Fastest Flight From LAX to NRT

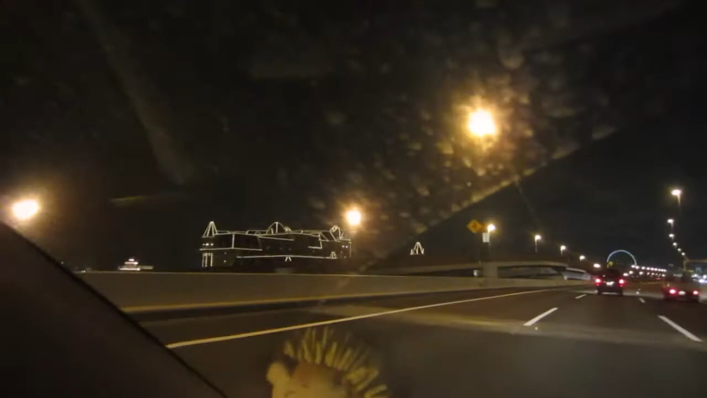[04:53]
Beautiful. That's all you get. That's all we can see. Right there. looks nice though.